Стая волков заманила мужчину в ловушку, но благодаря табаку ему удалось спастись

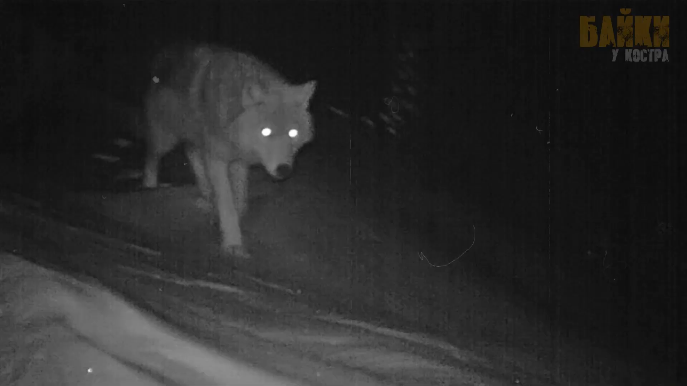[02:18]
Присмотревшись внимательнее, он разглядел очертания какого-то животного с горящими зелеными глазами.